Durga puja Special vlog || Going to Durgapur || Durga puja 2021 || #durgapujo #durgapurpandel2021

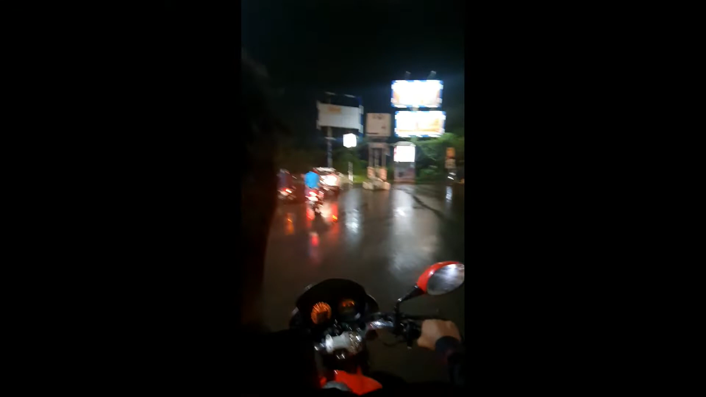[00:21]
यहाँ पर हम आ चुके हैं, यहाँ पर गाइस देखिए, गाइस यहाँ पे किया खड़ा है।